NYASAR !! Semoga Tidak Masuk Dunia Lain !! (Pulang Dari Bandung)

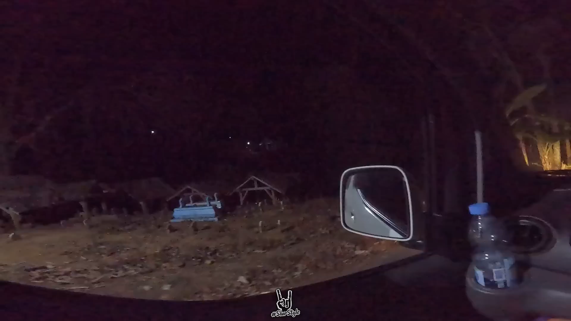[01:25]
Wes pokoknya parah lah, nanti gimana keseruannya jalurnya, seru-seru horor gitu. Langsung aja kita gas, bismillahirrahmanirrahim.
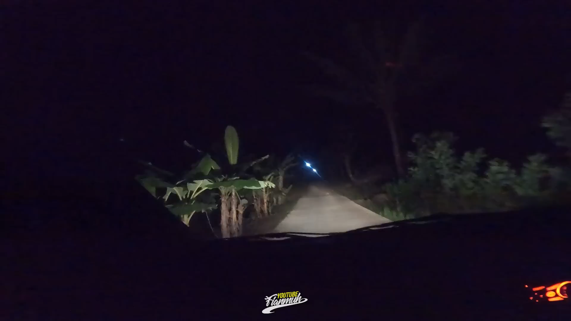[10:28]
Embun deh, bukan. Ah, lupa gua. Oh, ya jenis. Ini lo apa? Kabut. Kabut. Eden lo. Yo, enggak apa-apa. Bismillah yuk.
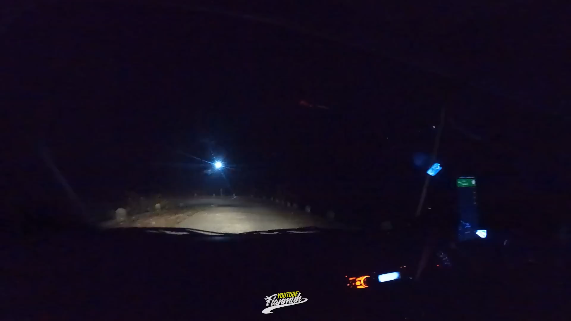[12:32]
Nggak tahu cok, tadi kata si AA sama si Teta tadi ntar lagi tuh puasa jalan raya katanya. Wow, oh, itu di bawah ada kampung, alhamdulillah. Ini turunnya keren.
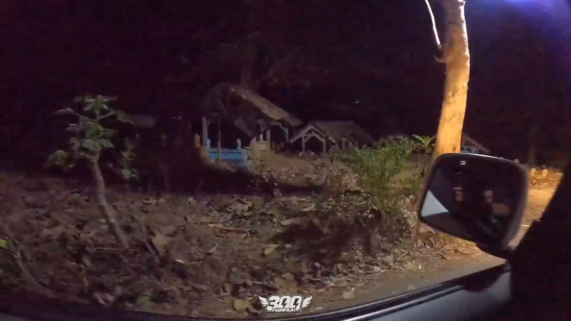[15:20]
Assalamualaikum ya ahli kubur, assalamualaikum ya ahli kubur, assalamualaikum ya ahli kubur. Mbak, numpang lewat ya. Assalamualaikum ya ahli kubur. Baik, tenang aku dewean. Aku merinding, sumpah. Gak apa-apa, kita kan lewat. Assalamualaikum. Bebelku gak kena, Lur. Assalamualaikum.
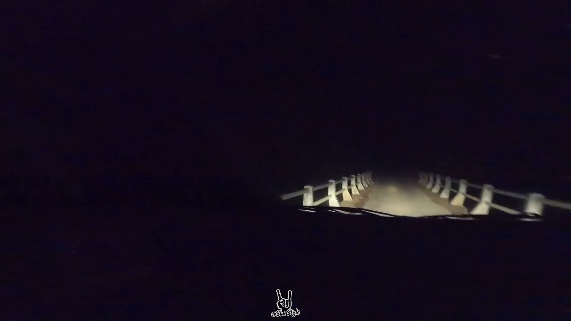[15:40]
Bebelku udah bisa ini. Assalamualaikum. Assalamualaikum. Di sekitar jam ini loh. 23. 23, 23. Wih, baru mau muncul ini terus langsung turun loh. Ini kayak jalan di Bromo kan. Ya emang kita nge-vlog trail ya,